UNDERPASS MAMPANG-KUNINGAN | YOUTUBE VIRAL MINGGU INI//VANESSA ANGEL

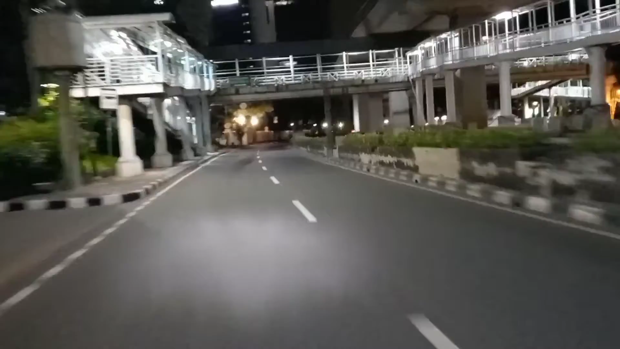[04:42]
30 menit Untuk melewati Ini Dulu
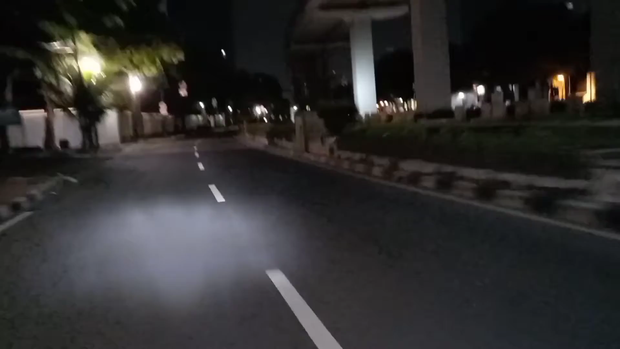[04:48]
Karena di Kuningan ini Terdapat Empat arus Lalu lintas Yaitu Dari Arah
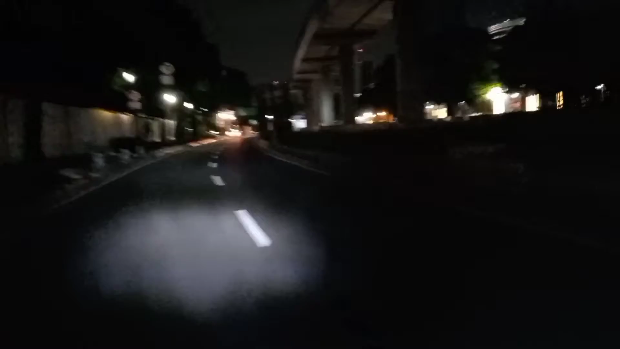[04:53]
Mampang Menuju Kuningan Dan Semangi Kemudian Dari Arah Kuningan Menuju Mampang Lalu Dari Arah Gatot Subroto Menuju Pancoran Dan Sebaliknya Meski Sebelum Underpass Ini Dibangun Sudah Ada Jalan Melintang Atas Atau Flyover Namun Kemacetan Belum Bisa Terurai Dan Perlu Diketahui Bahwa Panjang Underpass Ini Adalah